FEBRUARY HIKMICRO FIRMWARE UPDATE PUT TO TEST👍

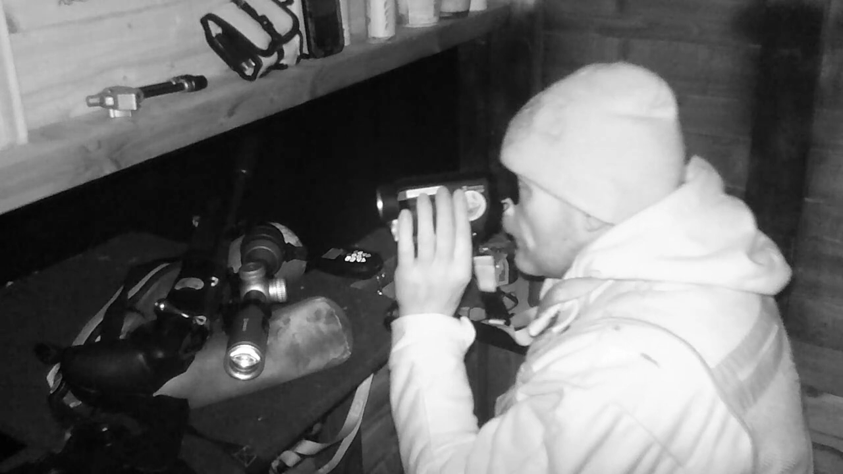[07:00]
So the wind at the moment is going from me towards the caller, and it's slightly diagonal from right to left, and it's quite strong. It's blowing the shed quite a bit. So if you have got a stellar griffin, or in fact I think all of the hike micro products, there are firmware updates on the hike micro website.
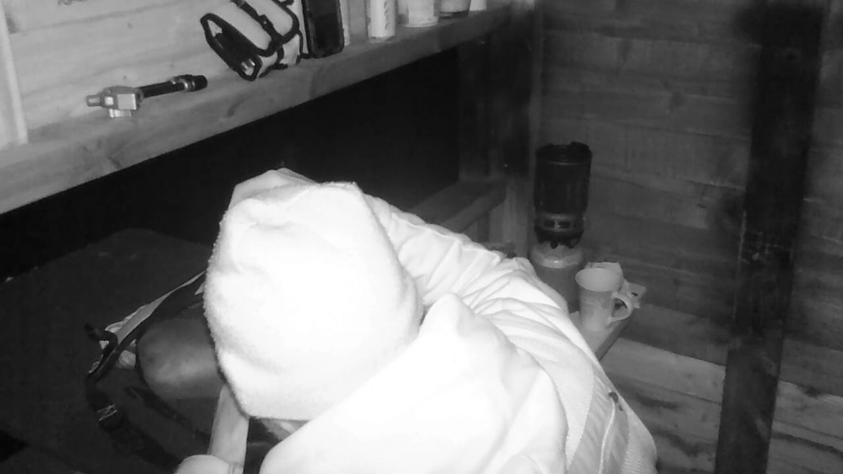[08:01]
Look at how that zooms up lovely.
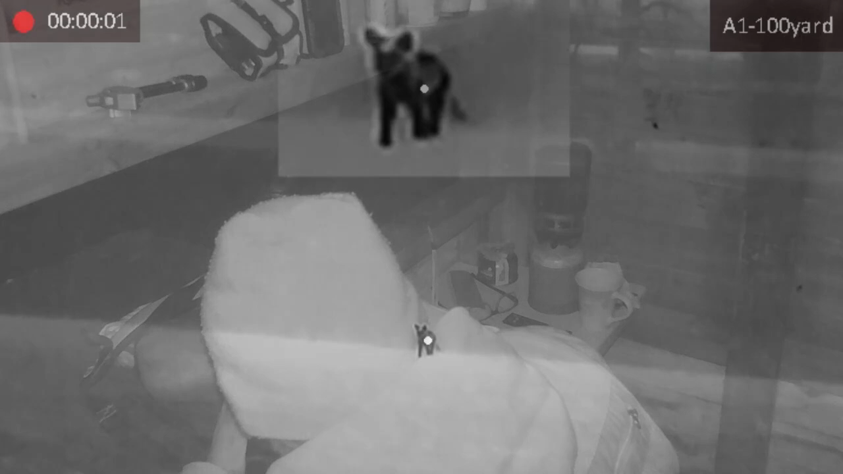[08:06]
Oh he's just sitting there lovely, right, so if I zoom that right out.
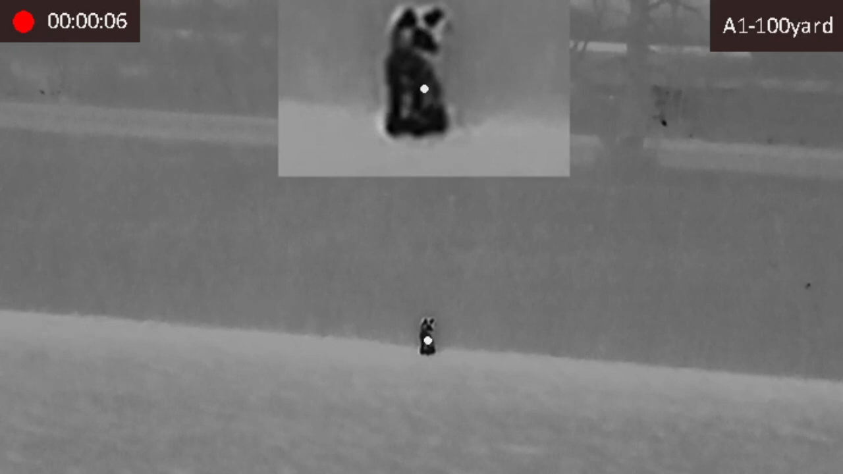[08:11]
There we go. So you see what I mean with the picture in picture.
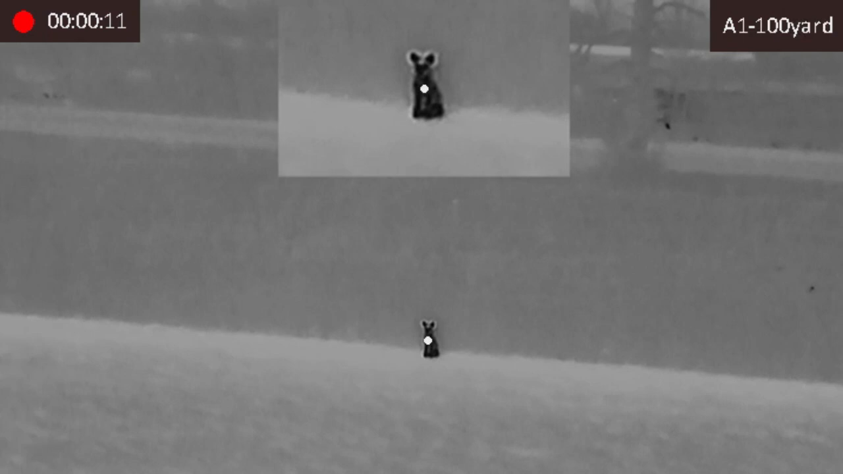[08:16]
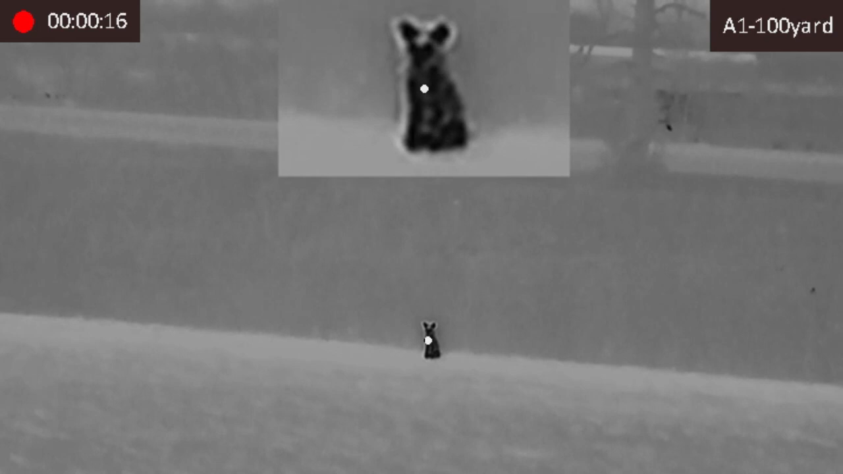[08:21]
So if only the picture in picture zooms up, so we can go like that,
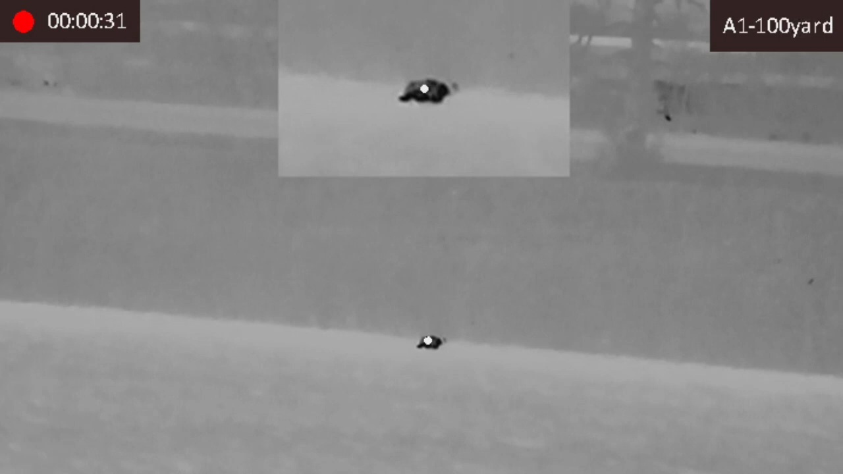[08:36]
And the nice thing about that, if you were doing rabbit shooting, that's covering probably a 20 yard portion of hedge, so you can see it that way quite clearly down there.
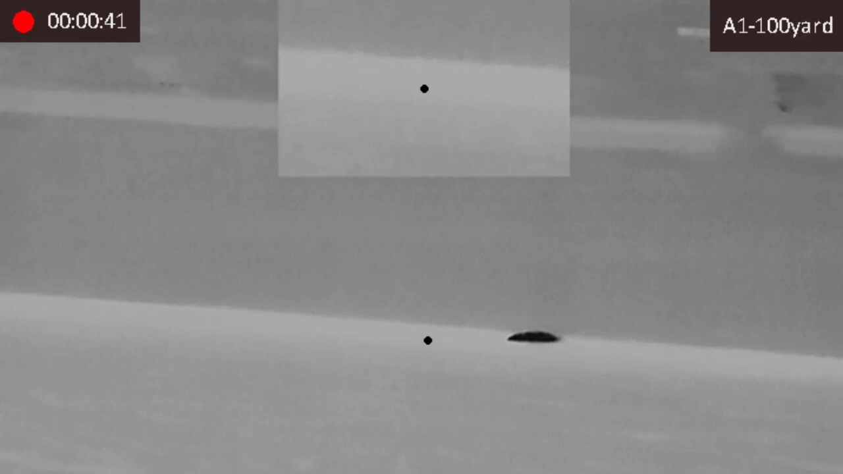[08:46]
Same with rats, if you're shooting rats,
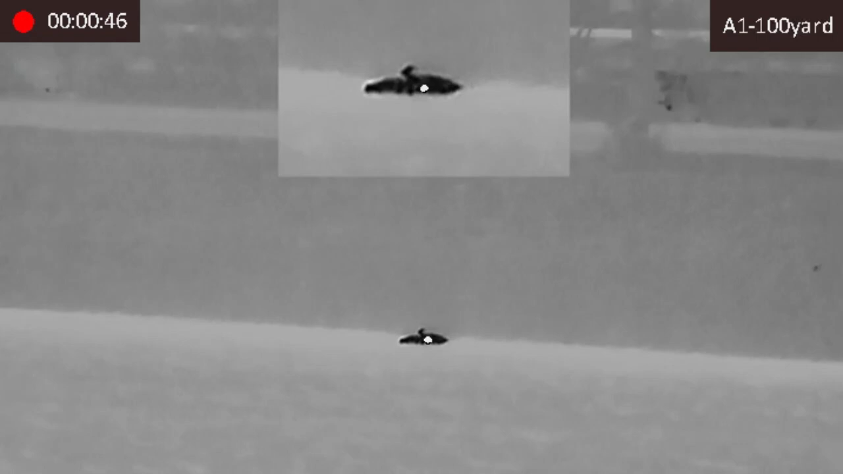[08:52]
you can have your main focus on that picture in picture, and then keep an eye on the next shot. A bit like a snooker player, plays about sort of five or six shots in front,
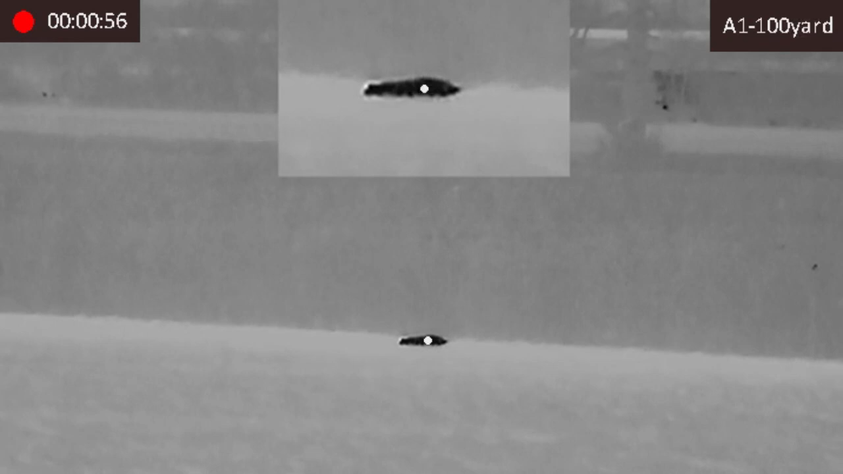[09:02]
so I've done the red, so that's obviously the black.
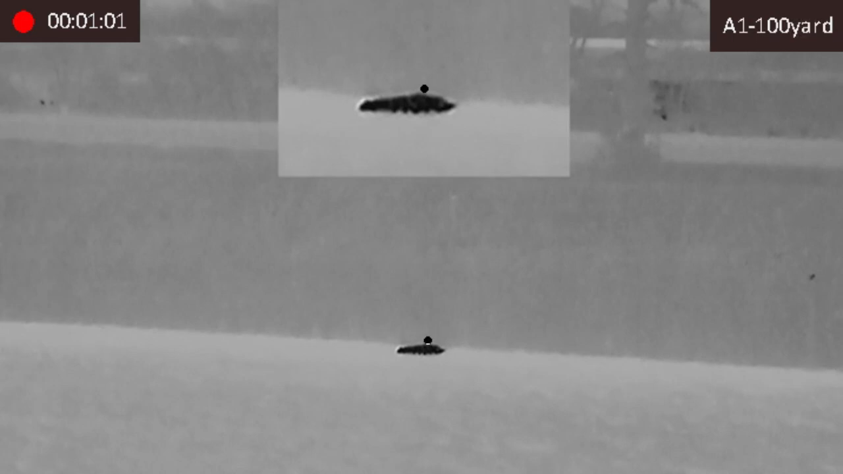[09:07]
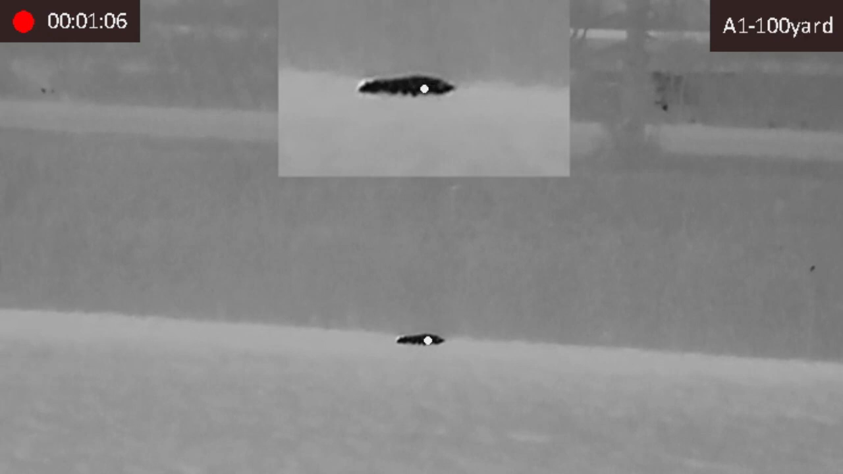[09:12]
I'm going to pick him up, so that one's probably only about 90 yards from here, it's not going to be a massive difference, because that hedgerow is about 50 yards from here.
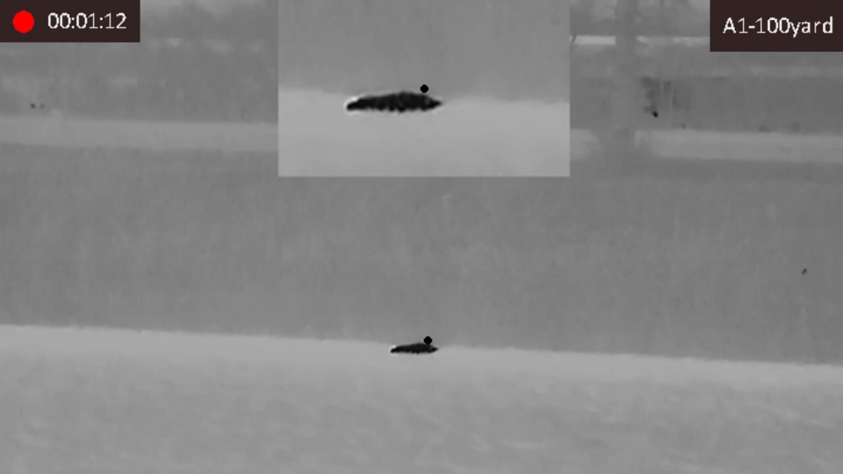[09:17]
So here's the thing with these hike products now, you get a warning when they're going to recalibrate.
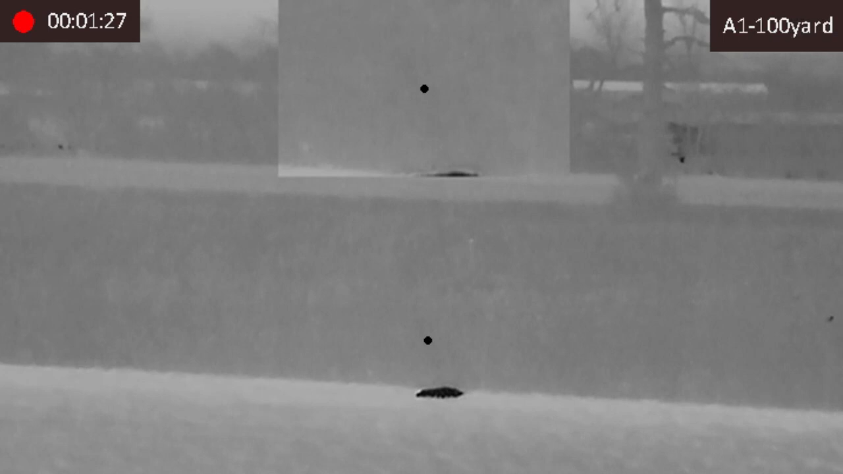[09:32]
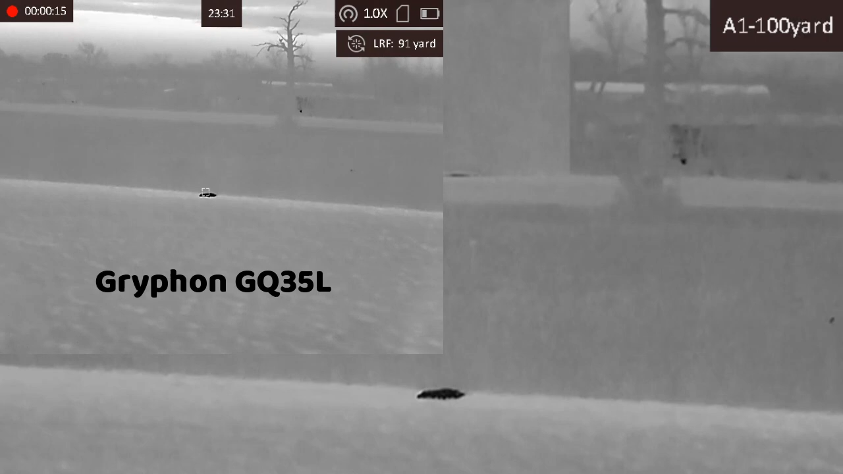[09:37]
91 yards, not a bad guess, was it? I might have been here before.
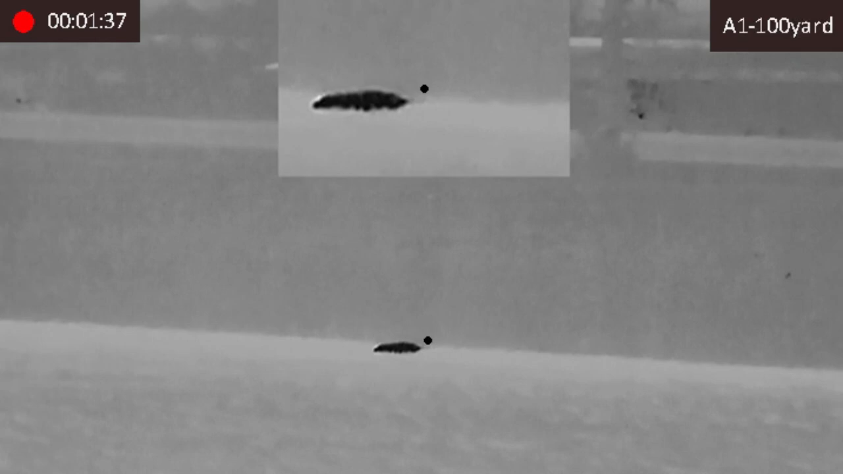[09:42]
Right, let's go and switch this off. Our farmer's going to be happy tonight. Put that off.
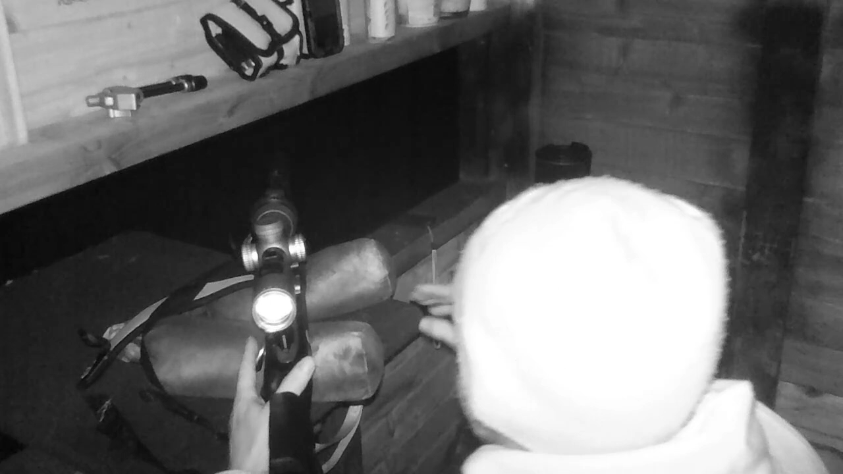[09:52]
And the other thing on these products now, if you've noticed, if you're going to go to press the record button, and you accidentally press the power button, it shuts down and you can't do anything about it. They've now put into that update that you can reset it, you can just press it,
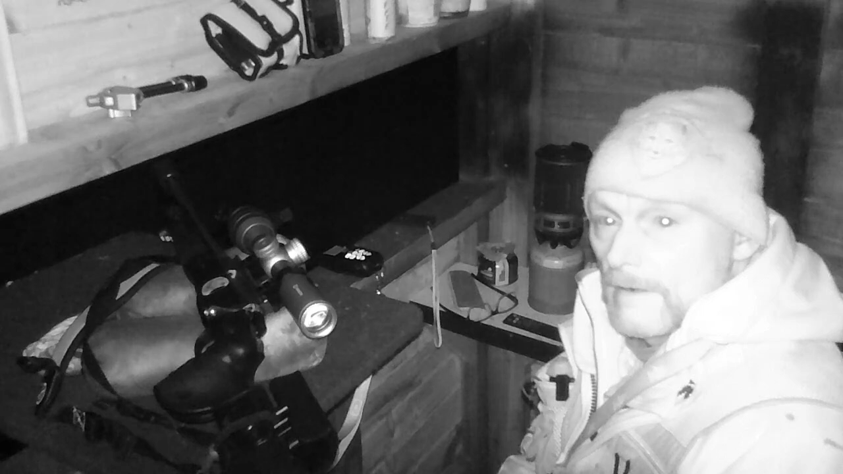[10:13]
and accidentally, if you switch the power button off, it gives you a countdown, just press it again, it comes back on again. So, once again, as I said to you before, if you've got problems, or you think these products could be better with a modification, then write to them. They will listen to you. As we've proved just then, there was a list of things I sent off. And I'm just an old jar on the street, right, I work in a gun shop, but they didn't have to listen to me. They chose, they read the email, they forwarded it on to the managing director, and he tied them to get on with it.